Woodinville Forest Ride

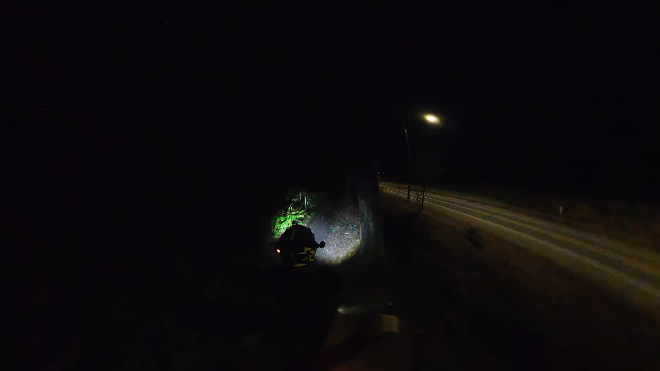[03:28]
I just hit some packed, like smooth river stone with, I don't know if you've ever been on a Northwest trail, but we get like a, sometimes we'll get like a silt or,